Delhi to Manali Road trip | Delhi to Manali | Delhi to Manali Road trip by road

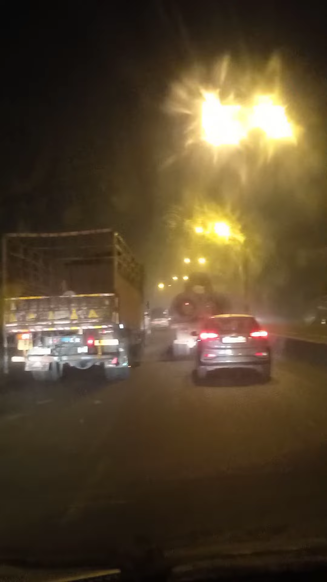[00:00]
हेलो गाइस, वेलकम टू FOL फुल ऑफ लाइफ। हम अभी इस टाइम दिल्ली में हैं, 1 बज रहा है एंड हम मनाली के लिए निकले हैं।
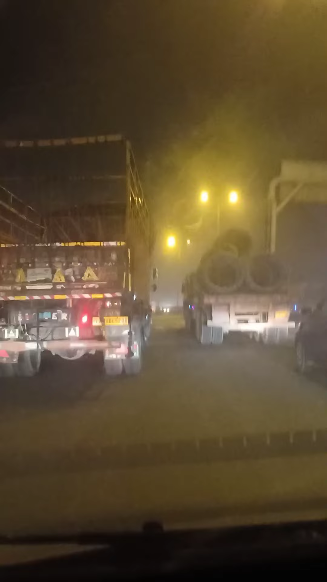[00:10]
दिल्ली में हल्का सा ट्रैफिक है।
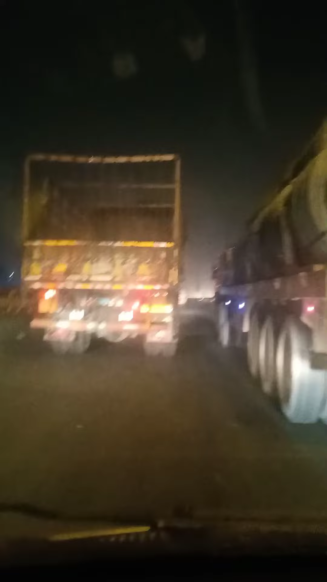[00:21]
हमने रास्ता चूज किया है करनाल बाईपास वाला। सब कुछ क्लियर है, नो फॉग। लेट्स सी आगे क्या होता है।
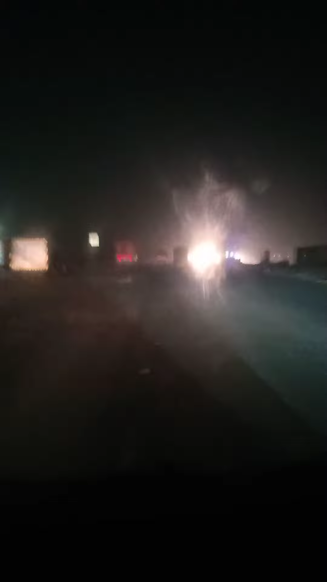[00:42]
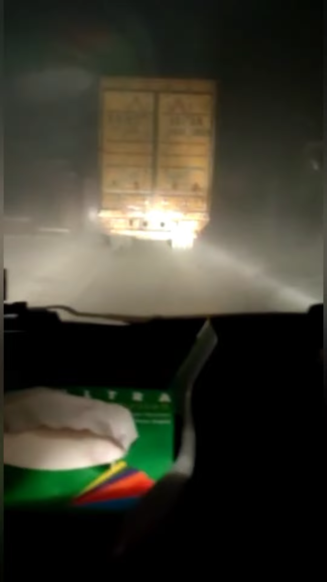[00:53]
ये रास्ता है अंदर से, सिंगो बॉर्डर बंद था तो जैसे जैसे हमें मैप ने दिखाया हम वैसे वैसे अंदर आए।
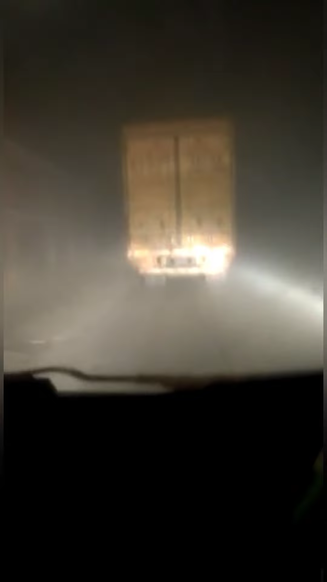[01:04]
प्रॉपर रोड्स बनी है, कोई दिक्कत नहीं है। शिव मंदिर वाली रोड है, वहां से अंदर मुड़े, देन 100 मीटर में कुछ लेफ्ट राइट था। फिर अब ये एक जानकी कलान रोड है, हल्का सा ट्रकों का क्या सीधे ना,